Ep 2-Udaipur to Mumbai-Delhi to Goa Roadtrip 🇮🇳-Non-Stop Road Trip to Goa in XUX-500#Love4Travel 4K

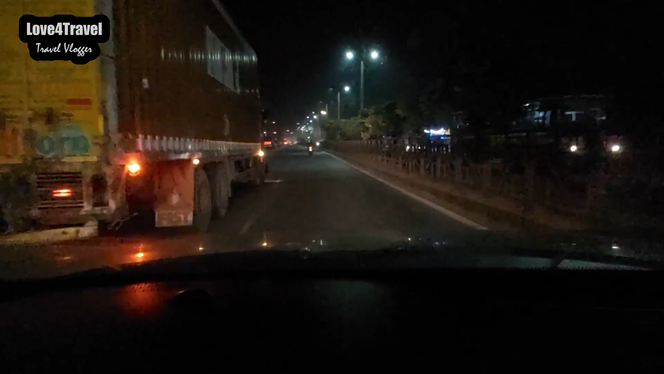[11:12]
अब लोग भी हलोल वरोद्रा रोड छोड़ रहे हैं और लेफ्ट
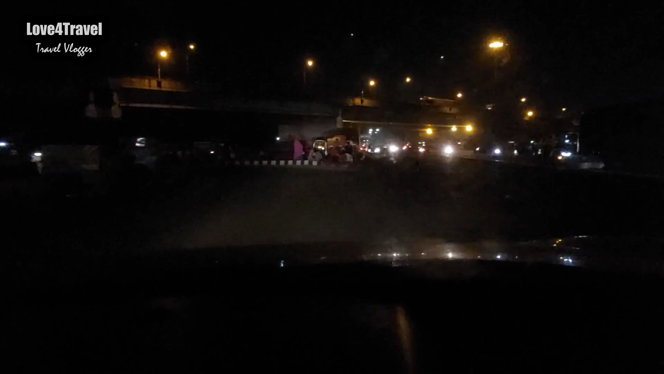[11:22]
तो बाइबाइ हलोल हाइवे यह बैक
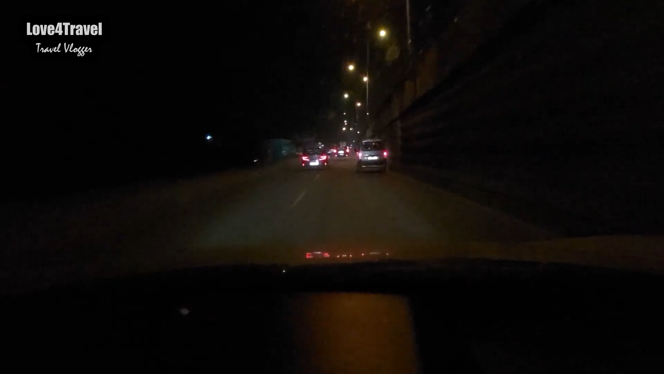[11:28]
ऑन एनेच 48 अगे से थोड़ा सा लेफ्ट लेकर चड़ा दिया है अहां यह गोल्डेन क्वाडी
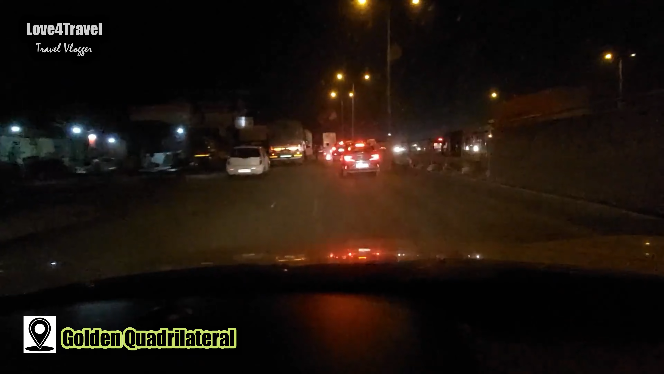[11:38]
लेटरल है जिसमें चड़ेंगे हैं हम चड़ गए हैं गोल्डेन क्वाडी लेटरल पे
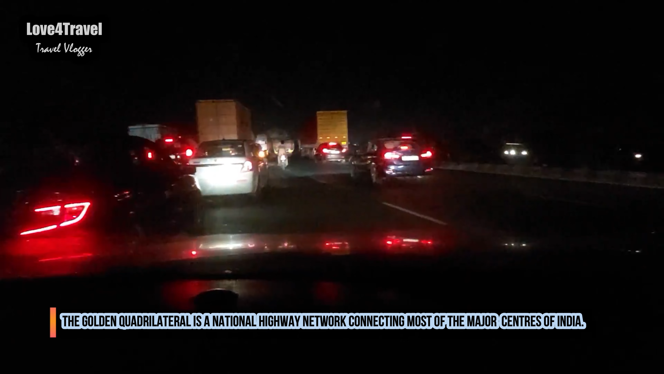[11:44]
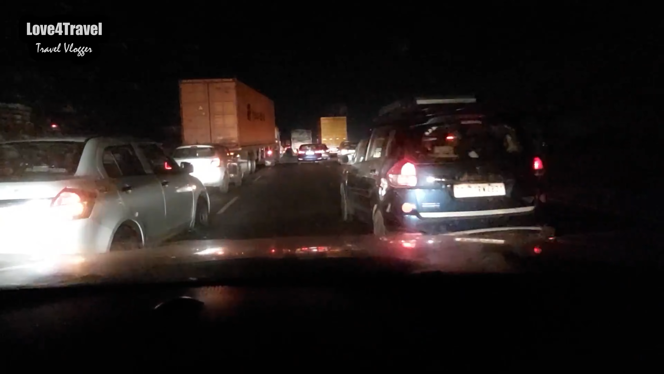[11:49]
गोल्डेन क्वाडी लेटरल लेटरल इस अगे